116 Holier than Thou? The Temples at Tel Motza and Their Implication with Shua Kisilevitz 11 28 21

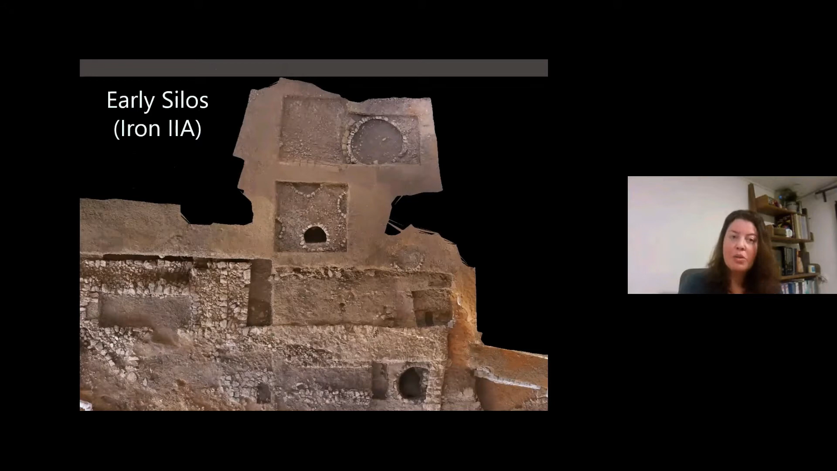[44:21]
So this is probably 10th century BCE. The temple was built after the silos.
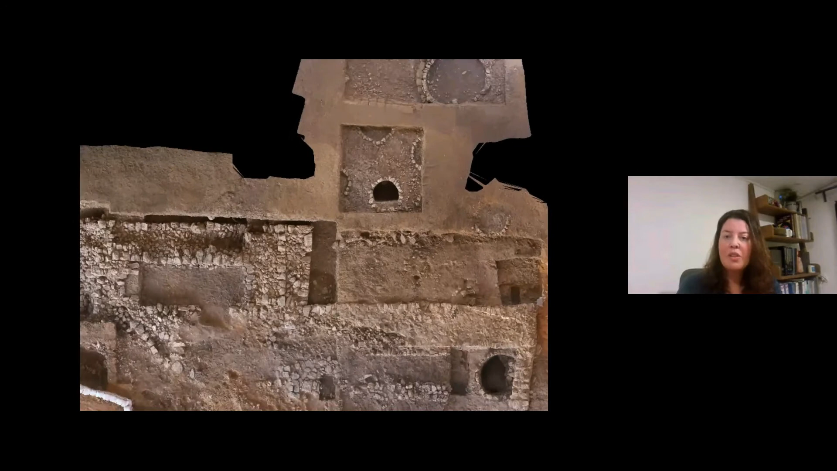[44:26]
We finally found the western edge, the western wall of the temple.
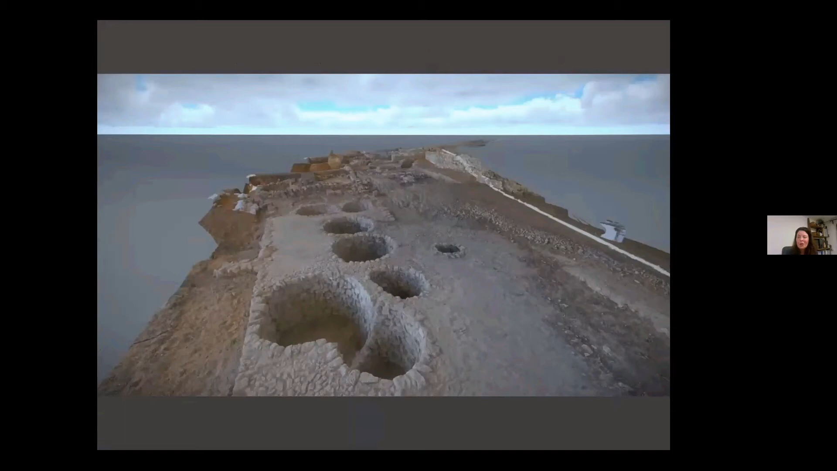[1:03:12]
So I have a short video here and we're going to be flying through the site from east to west. So we're starting here at the area of the silos and we're going towards the temple complex.